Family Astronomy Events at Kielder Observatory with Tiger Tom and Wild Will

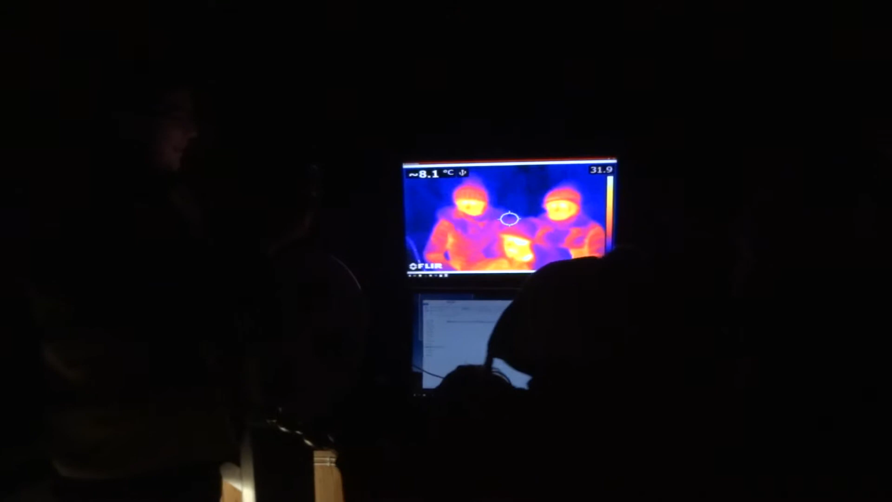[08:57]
Now we can see everyone in infrared light.
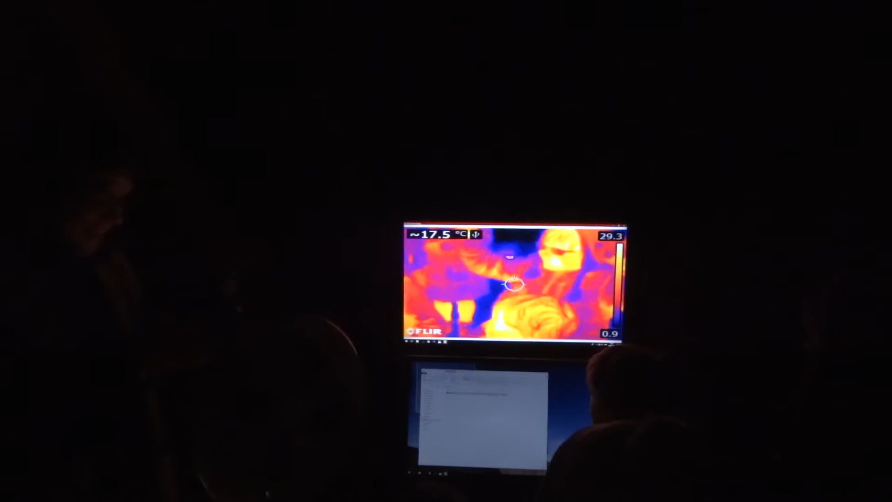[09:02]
On screen: spot 17.5°C
So, my expert on infrared light, the heat light.
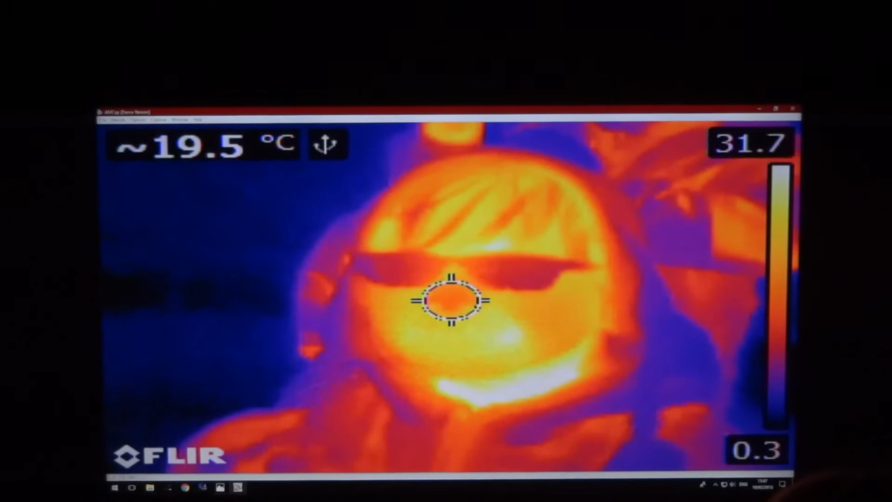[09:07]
On screen: spot 19.5°C
When we look at you, do you notice something weird about your glasses? Yeah, they're blue.
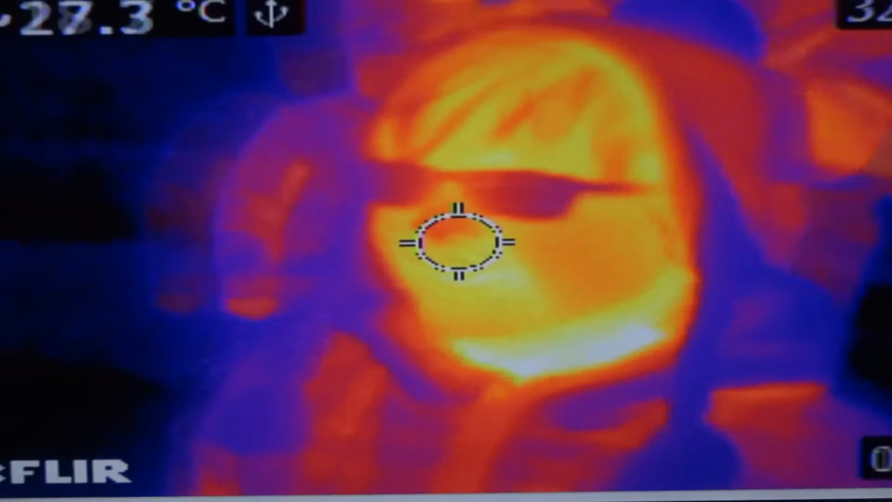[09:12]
They're blue, aren't they? Yeah, so it looks like you're wearing sunglasses, doesn't it? When you're clearly not.
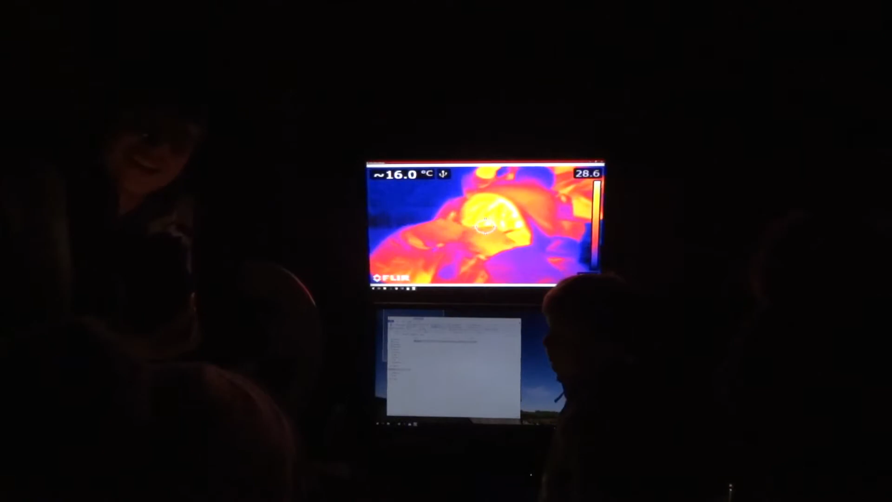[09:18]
On screen: spot 16.0°C
So, any idea what's happening here, anyone?
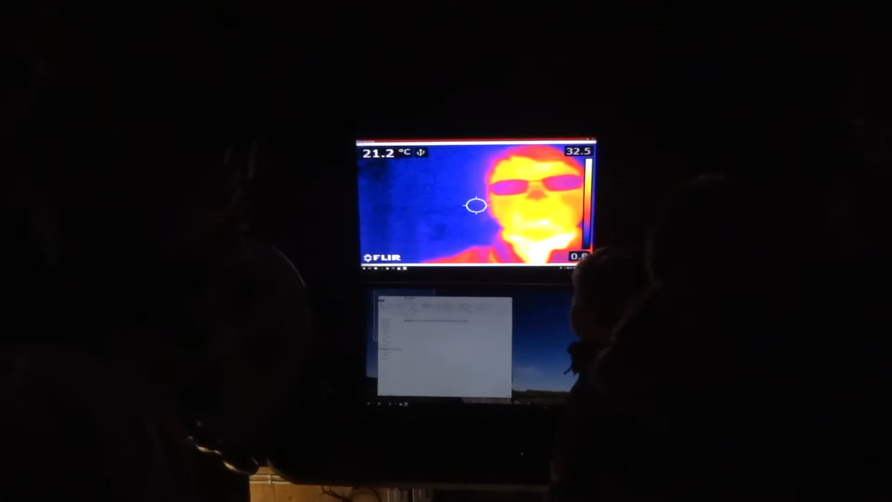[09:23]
On screen: spot 21.2°C
When we look at the glasses, what's happening is the infrared light is starting to be blocked by the glasses.
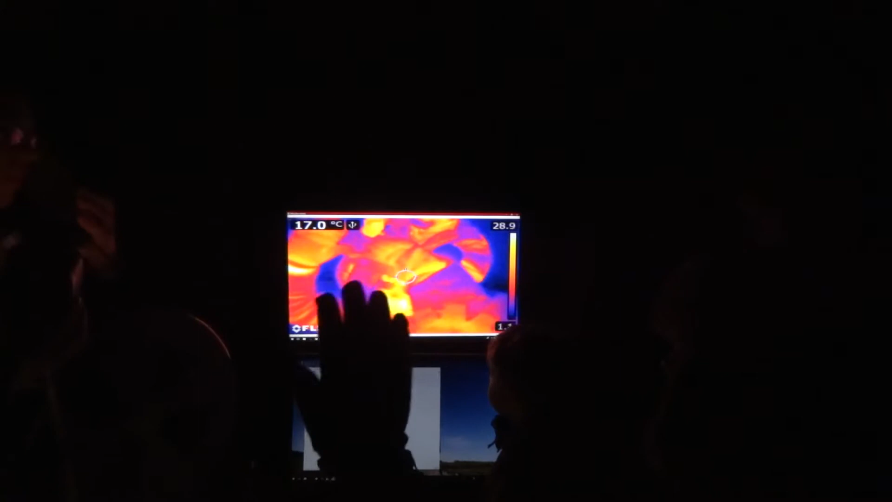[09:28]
On screen: spot 17.0°C
So there's a different type of light.
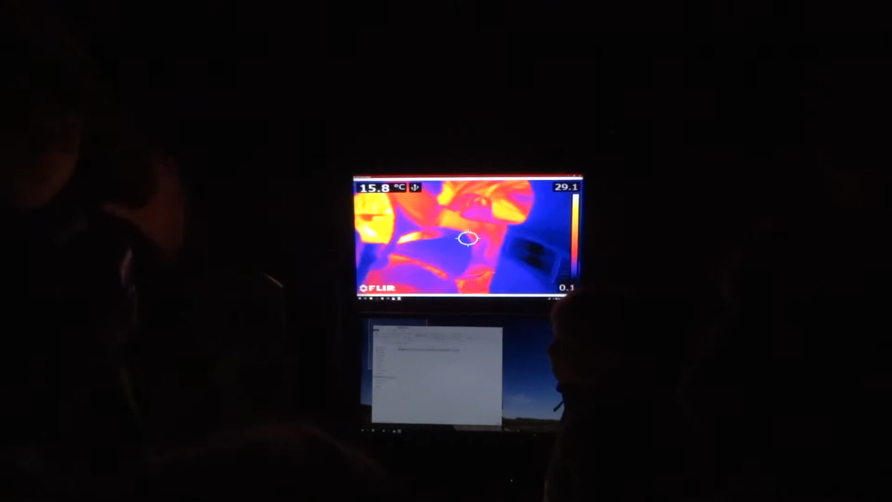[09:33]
On screen: spot 15.8°C
Obviously, there's visible light. Oh my gosh, look at my hood. I'm not that cold.
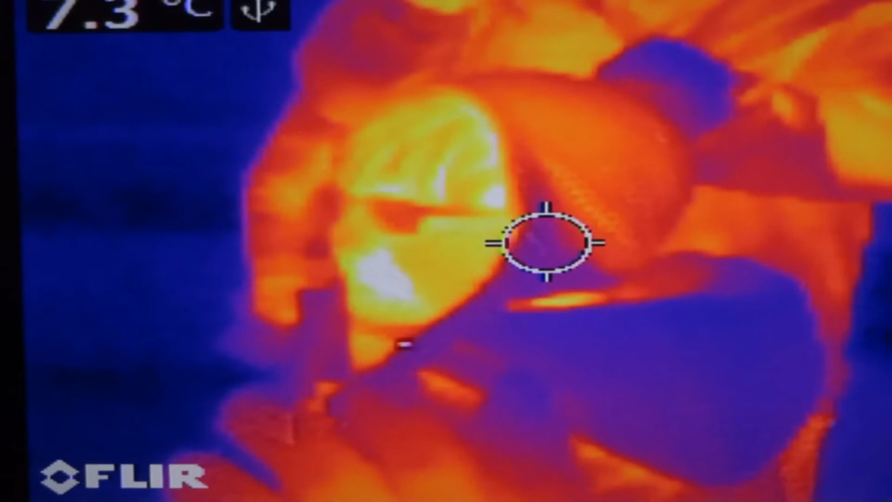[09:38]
So the visible light is passing through the glasses, allowing us to look at everything around us.
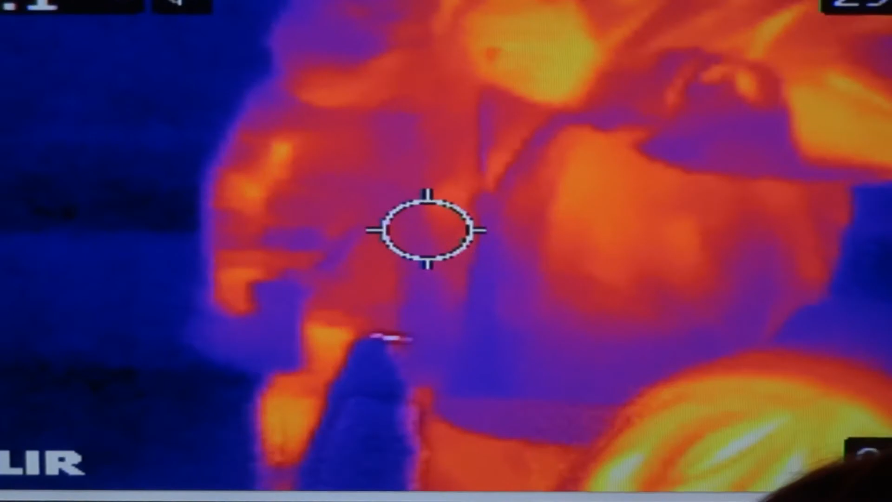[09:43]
I mean, that's how you're seeing the screen right now. But if we used an infrared camera to look at the galaxy instead, these are the sorts of views we can get.